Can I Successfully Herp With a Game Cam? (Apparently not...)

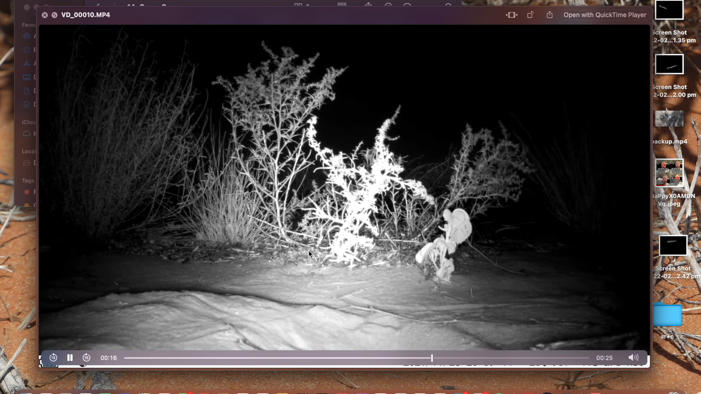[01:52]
straight off the bat oh wind oh a sign of life look
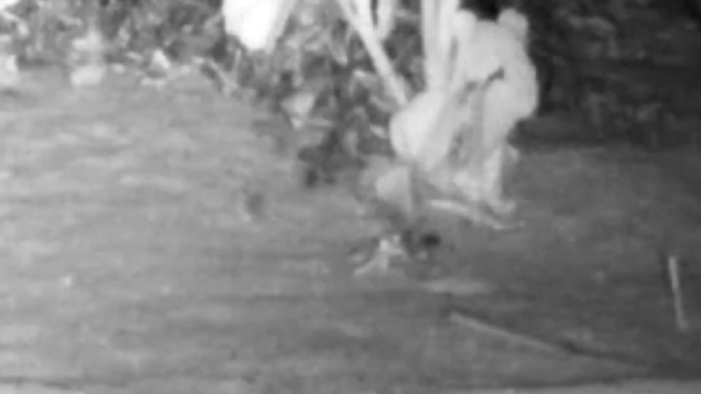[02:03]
at that little thing there what is it it is i think it's a big ant amazing we have we have life does it look like there's more tracks than that it doesn't damn i was really hoping to get a gecko or something i don't think it's going to happen for me unfortunately although this is only 10 o'clock oh cool that was something i think it was just a house mouse it was it's just a house mouse
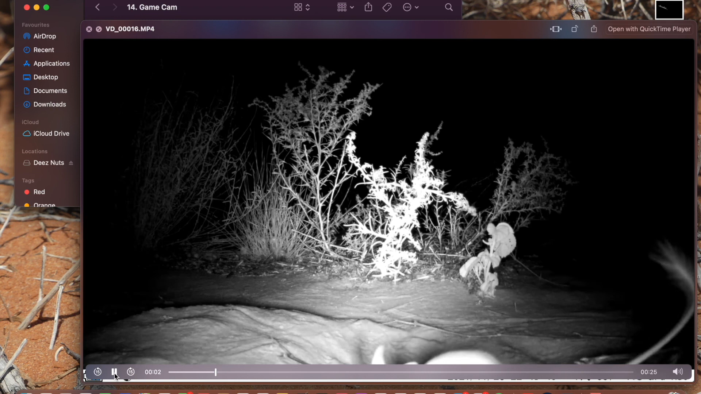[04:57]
here he is a little brushy tail on him that's very cool little hopping mouse i'll make a video out of this it's a pretty basic one um but